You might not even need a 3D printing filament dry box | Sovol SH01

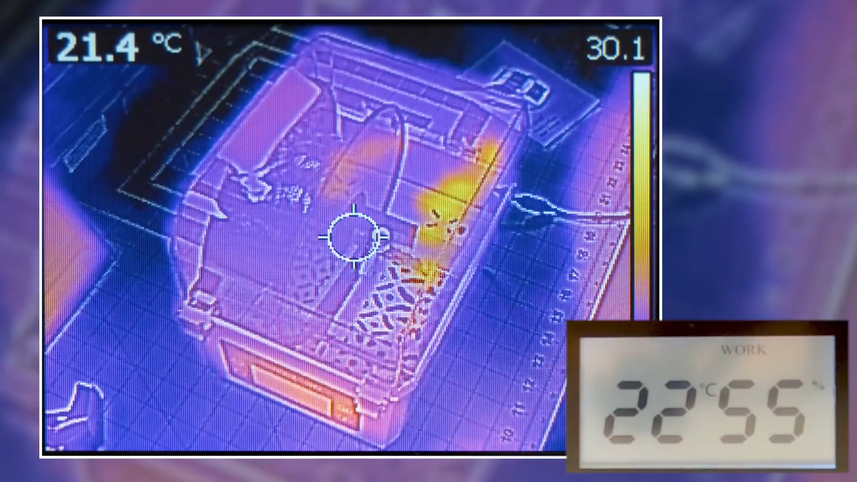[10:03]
On screen: spot 21.4°C
And mostly, this is just an excuse to write off my FLIR camera as a business expense. But it is nice to see the thermal performance.
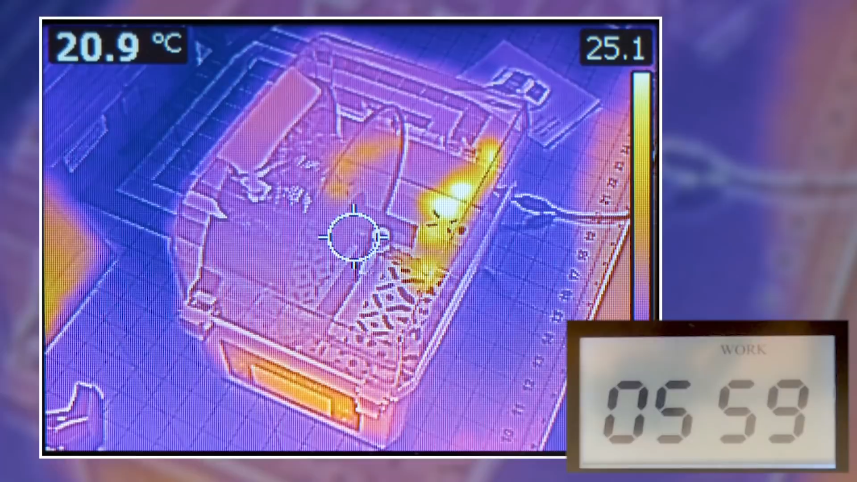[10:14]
On screen: spot 20.9°C
And as expected, the unit begins to heat up. It does take some time to heat up. It is not an ultra high-powered heating element.
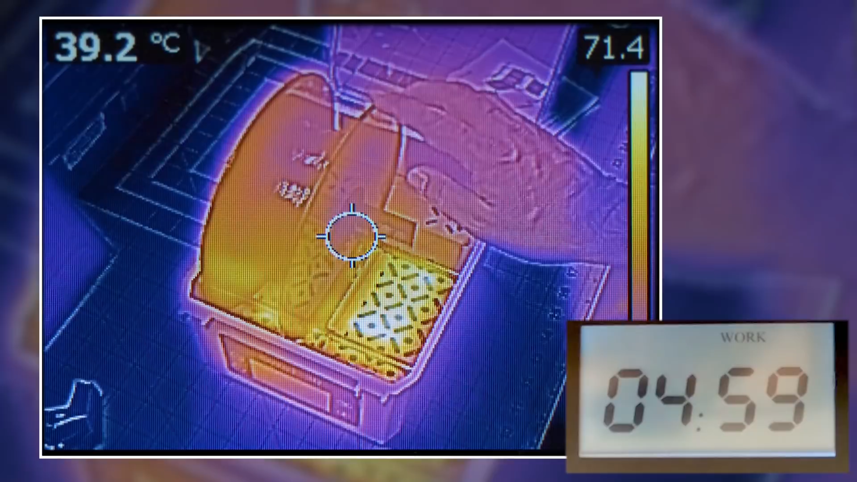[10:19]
On screen: spot 39.2°C
But you wouldn't expect that. The goal of this is to not melt the filament. It's just to gently heat it over a period of three to six hours.
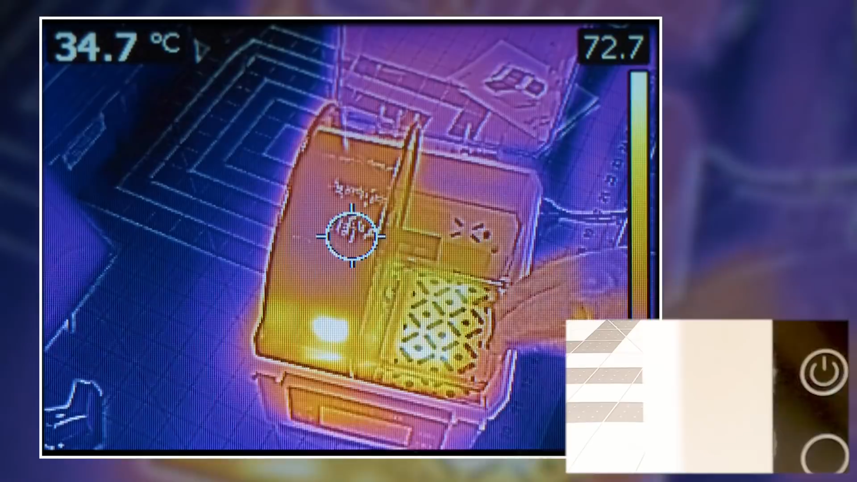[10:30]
On screen: spot 34.7°C
To dry the filament out or to keep it dry while you're printing. It does heat up. And the humidity inside the box does go down, as you would expect.